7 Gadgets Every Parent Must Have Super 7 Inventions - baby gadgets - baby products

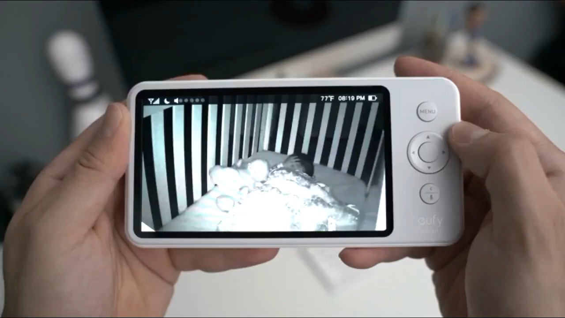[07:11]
Since you'll mostly be using this in the evenings, it comes equipped with solid HD night vision to check in on your baby.